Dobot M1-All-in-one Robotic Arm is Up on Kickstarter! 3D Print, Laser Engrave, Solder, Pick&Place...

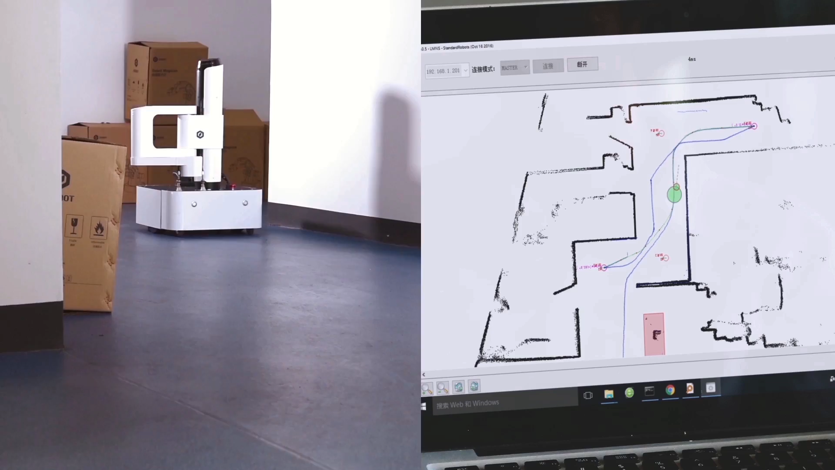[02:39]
The built-in mapping and path planning system provides this excellent mobility, providing inventory management service in your warehouse.